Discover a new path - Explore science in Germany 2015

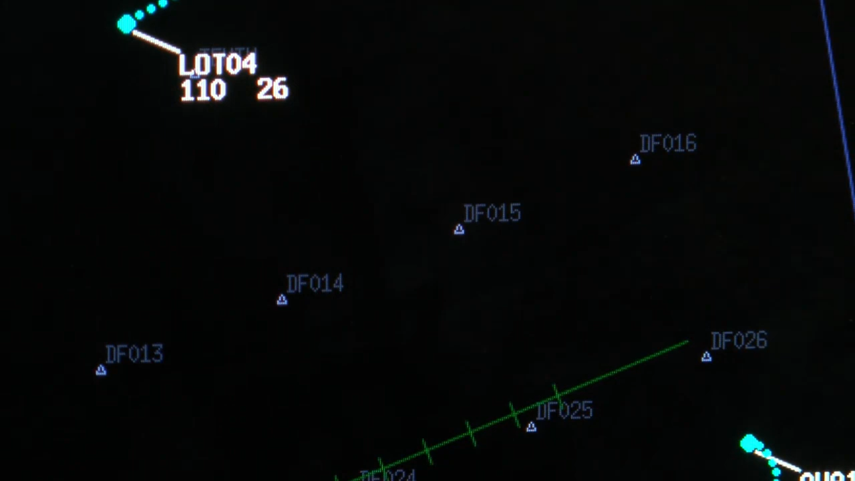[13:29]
so that I can land on either this runway or this runway.